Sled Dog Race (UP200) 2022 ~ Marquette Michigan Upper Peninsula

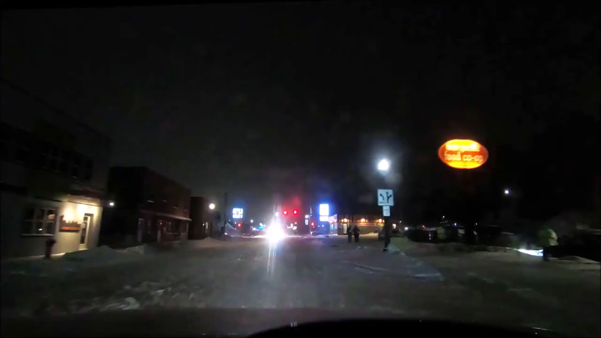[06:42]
All right, interesting fact. I got out of the car. I think it's 12, 14 degrees now.
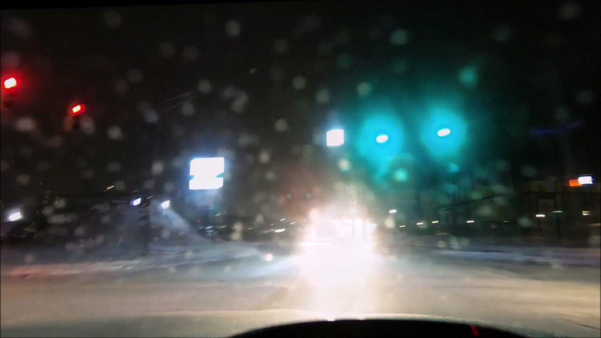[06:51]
14. Okay, we're making turns and whatnot. I don't think they plow in Marquette.
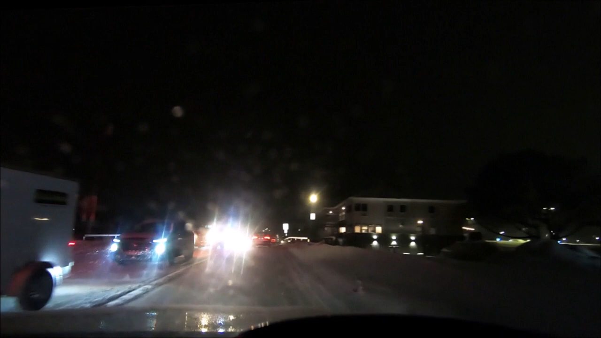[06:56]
But anyways, what I was trying to talk about first is,
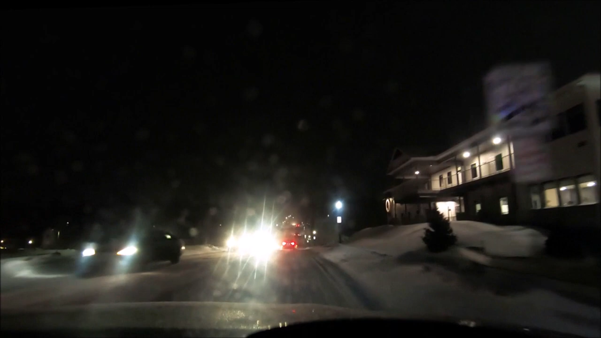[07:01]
wow, this is a mess. It's going to be fun driving home, I think. I think you're right. Whoa, that guy's sliding. Was he sliding? Yeah, he was. Yeah. Got out, the GoPro was 80% battery. I turned it on about 20 minutes later to start recording. I was just trying to say to you, I had it at 80%, went outside, didn't even turn it on.
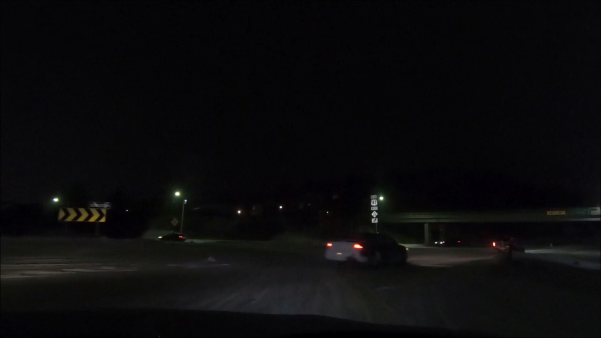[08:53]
I don't know how much I'm going to show you because you really can't see very much with the roundabout going back towards south to Lake Michigan. Yeah. Might be a fun ride. Yeah. I got a feeling it's going to be a little bit better driving. I'm forever an optimist. Forever optimist. Yeah. I hope you're right. I hope I am too. Yeah, that'd be great. That'd be wonderful. That'd be awesome.
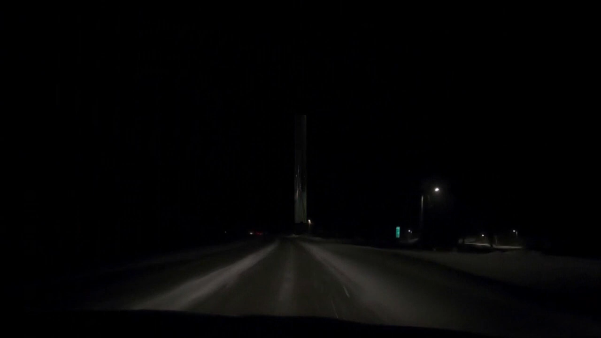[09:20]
We just passed the Mushers. They're running on the North Country Trail out of town. We're going to try to stop up here. We're going to try to stop up here at the visitor center anyways. I wonder if there's a lot of people here. Go ahead. There's nobody coming. Okay. Oh, some people are here to see the...